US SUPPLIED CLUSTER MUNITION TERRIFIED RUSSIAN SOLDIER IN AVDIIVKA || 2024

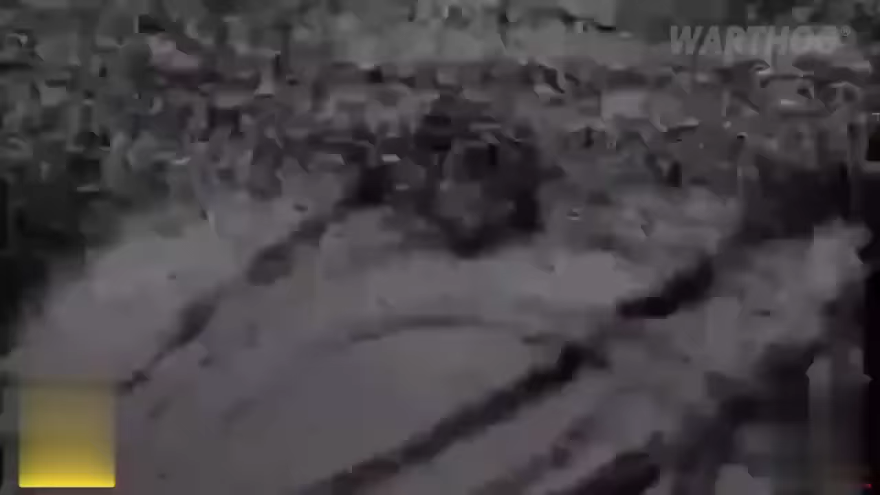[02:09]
The very front line, KAB, air-launched guided bombs trying to hit Ukrainian forward positions.
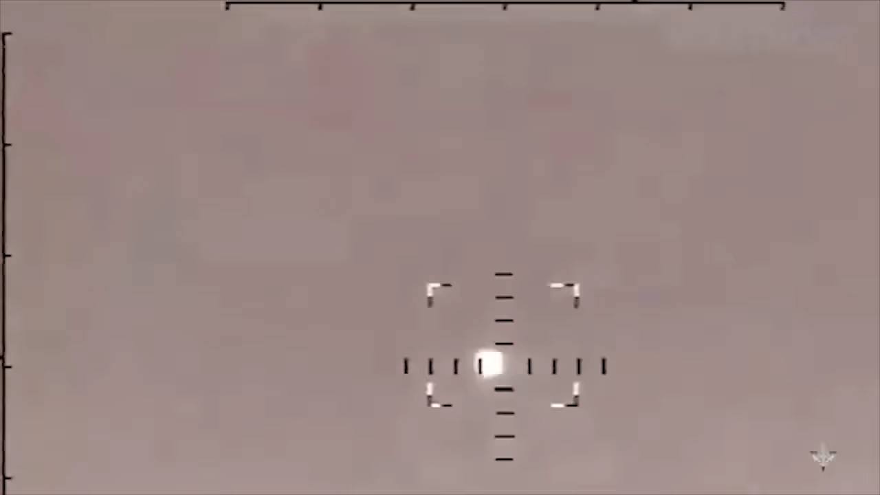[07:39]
Footage seen here showing one of the interceptions.